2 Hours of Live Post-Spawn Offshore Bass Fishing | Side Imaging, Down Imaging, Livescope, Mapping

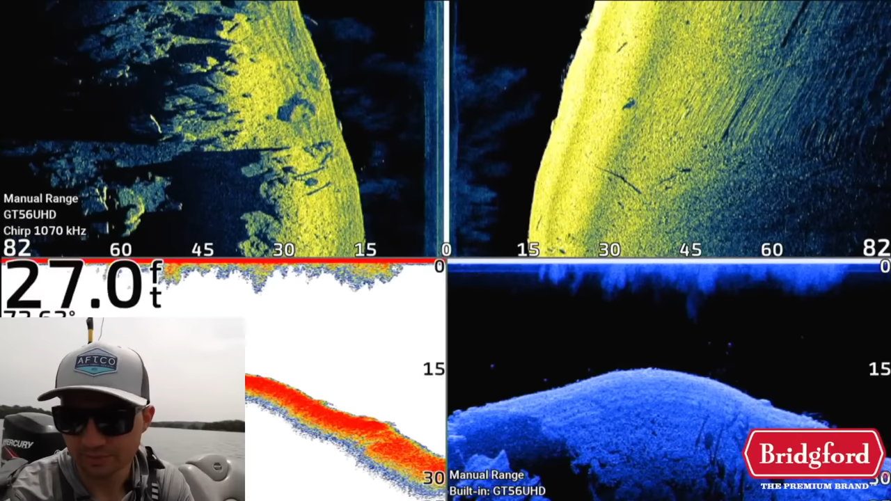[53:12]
On screen: depth 27.0 ft
what i probably need to do i probably need to drag a jig because all those better
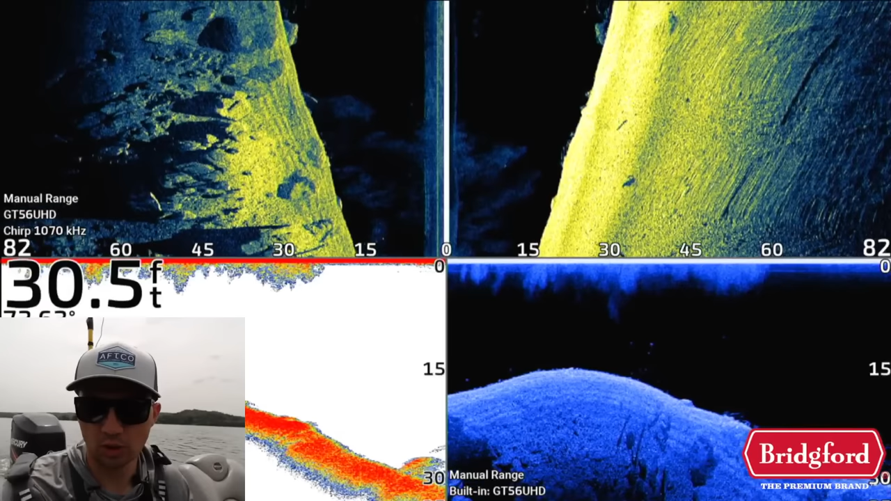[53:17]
On screen: depth 30.5 ft
quality fish i was seeing were pretty deep so what i might do is get on this point drag a jig to
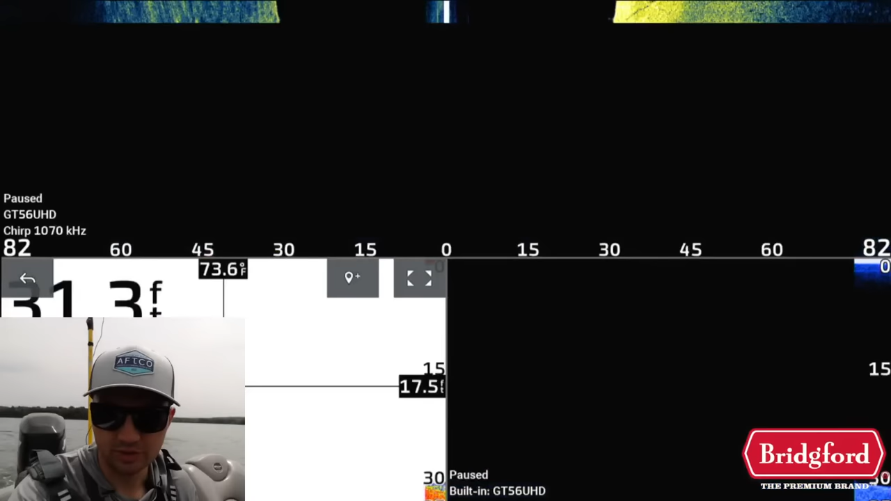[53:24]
see if i can target like a fish like that one right there you can't see because the screen uh there's a fish like right
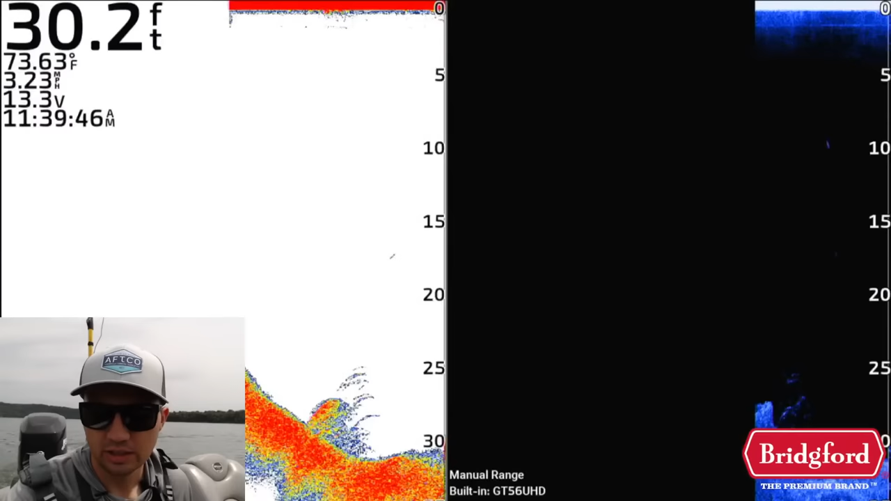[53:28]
On screen: depth 30.2 ft, water 73.63°F, speed 3.23 mph
there that's right on the bottom that's a better quality fish that's probably a two pounder to three pounder right there it's closer to the bottom about 15 foot that fish will probably bite a jig so i'm going to drag
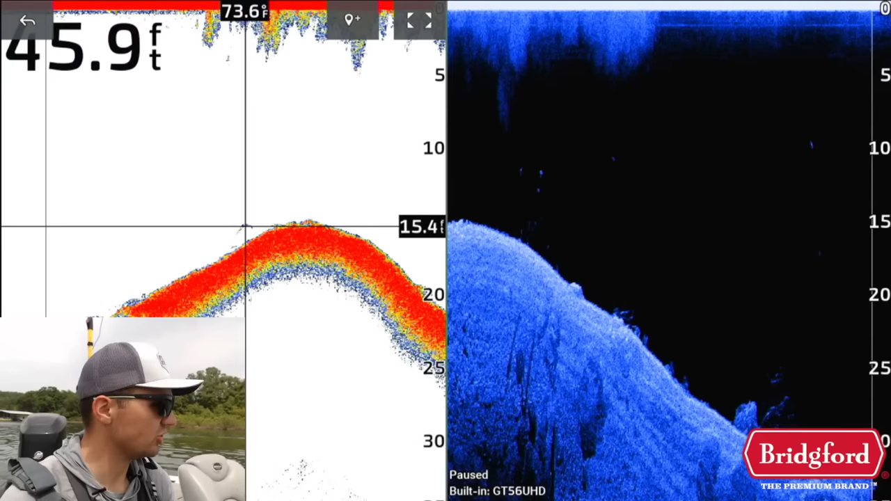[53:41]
On screen: depth 45.9 ft
a jig on this if i see some fish that pop up i'm going to try that and then if this doesn't work we've
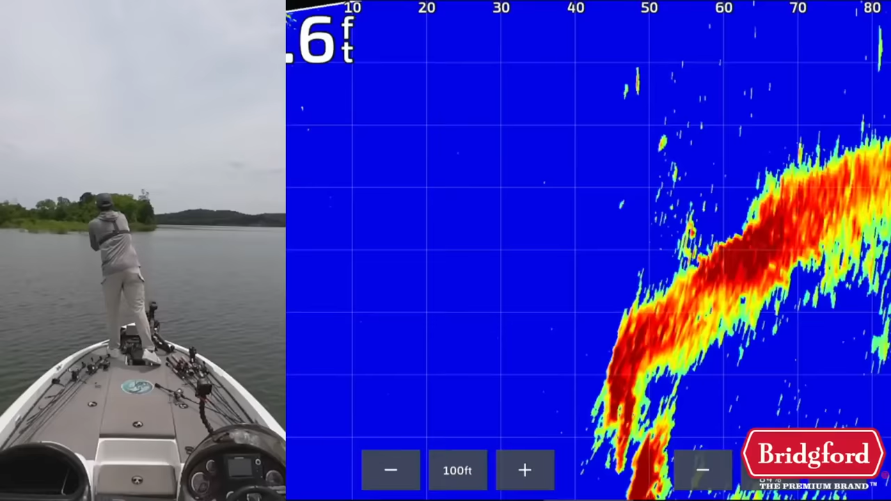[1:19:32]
man there's a pile of them up there way up on that point too got him yeah i could catch these fish literally i probably if i if i hadn't left i probably could have just sat here and caught these fish all day literally this is a better one i cannot tell no it's just striper
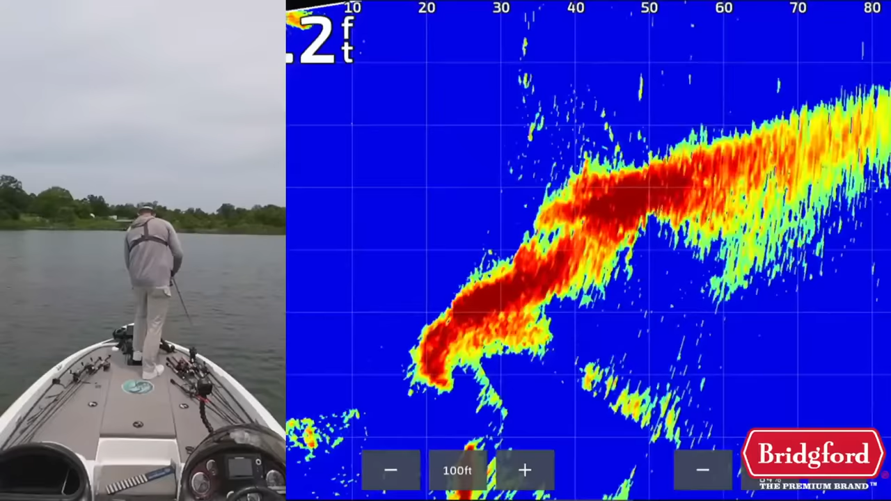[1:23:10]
man you can see all those fish down there they're crushing my bait every single cast i'm just getting hammered like six or seven times on each cast got him little guy again you almost have to like just reel them as fast as you can just to get yourself a chance to get back out there on their striper you're gonna poop on me please
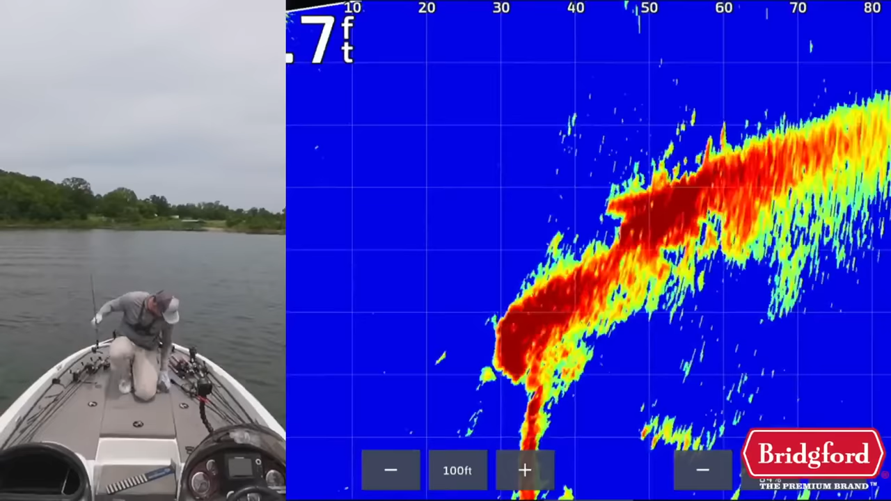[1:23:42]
broke broke off don't lose that hook we need those hooks we don't have too many of those there we go i'm only throwing six pound test on this little swim bait so i need uh all the help i can get from or i need all these swim bait hooks i can get so we don't have that many of them since they're kind of prototype still we're getting we haven't in production already so that's good let me tie this on again there we go
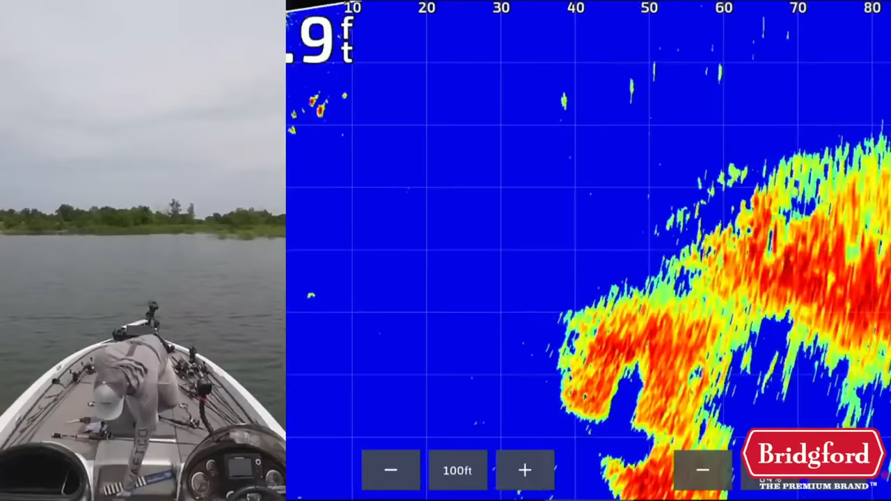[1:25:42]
the hover because the hover rig sometimes will get a better quality fish with you when you go to a four inch bait this is a i have one i was throwing earlier just a four inch striking caffeine shad on this hover rig see if that'll work and then i'm gonna fish here just for a few more minutes i get bored of catching these little fish pretty fast so uh we'll catch a couple more see if i can weed through any more and get like an actual good one and maybe the trick today would be just to weed through them but if it's not to weed through them then we're gonna go fish some brush piles that we have marked over here and just
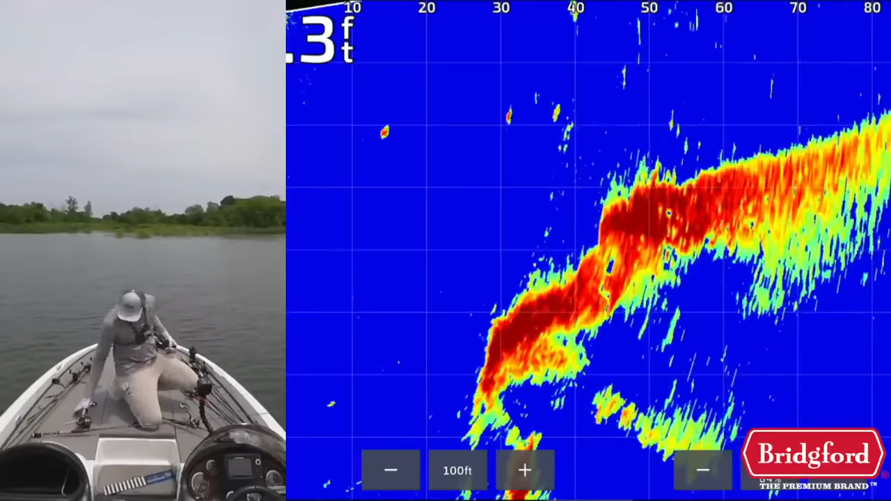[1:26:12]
go fire on them and see if we can get a better bite just see those large mouth better large mouth are sitting just off the the bank in those brush piles see if that works but before that we'll fire the hover rig up there you can see how many fish are up there going crazy the hover rig all i do is just kind of hop it twitch it let it fall got it is this a better this actually feels like a good one i don't know what it is